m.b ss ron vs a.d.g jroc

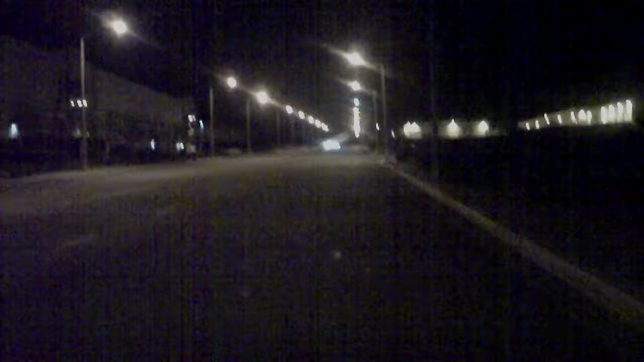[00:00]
get a better view of this. Race number two, SoCal Maro Boys versus Against the Grain, SS Ron, and they off. Let's see what they do.